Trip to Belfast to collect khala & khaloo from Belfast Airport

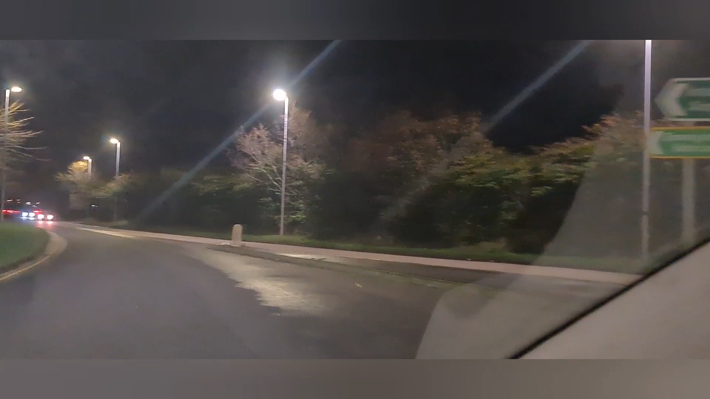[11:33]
का हम लोग एयरपोर्ट से 1.6 किलोमीटर दूर है
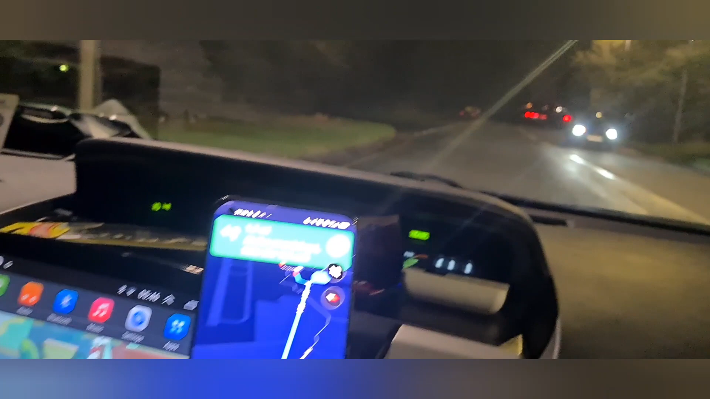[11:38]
जहाज चल लैंड हो गया दो मिनट हो गए इस टाइम रात के 10 बज रहे